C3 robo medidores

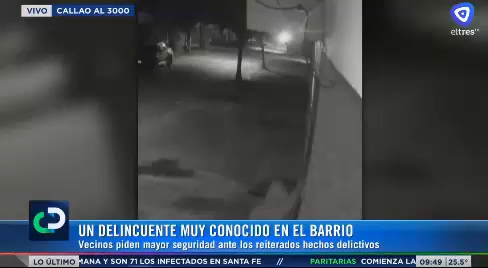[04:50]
Ahora vamos a mostrar. Lo que contaban eran dos hechos, porque nosotros lo que veíamos era que también lo contaban recién, el robo no solamente de medidores, sino también de ruedas de auxilio.